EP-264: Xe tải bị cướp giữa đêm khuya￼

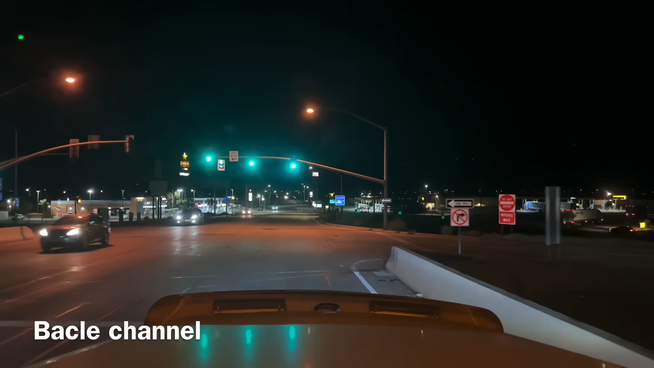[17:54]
10 giờ đêm rồi, bác đến được thành phố Eloy à. Cho nên bác ghé vô đây bác ăn cơm, bác nghỉ ngơi hoài à, nhưng mà bác chưa ngủ ở đây. Hôm nay bác ngủ ở đây. Vì từ đây vô trong Cali còn có 500 mai nữa.